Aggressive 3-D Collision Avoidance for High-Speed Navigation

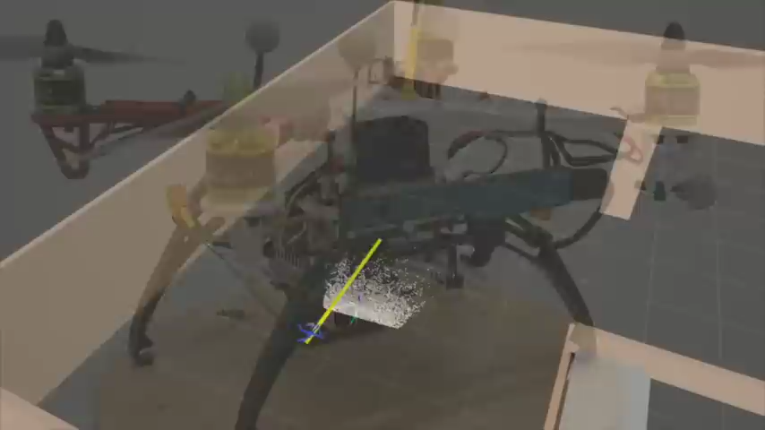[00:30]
Our approach entails using instantaneous perception data to generate minimum time motion primitives that satisfy state and control input constraints. A primitive is selected within 5 milliseconds of receiving a point cloud.
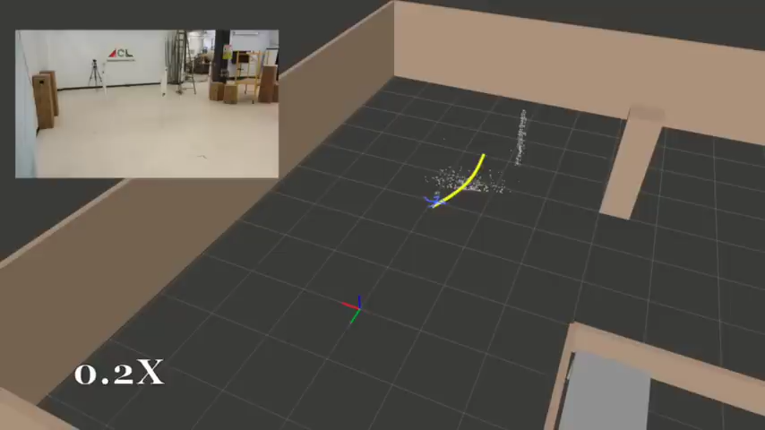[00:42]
Low computation time is critical in enabling high-speed flight.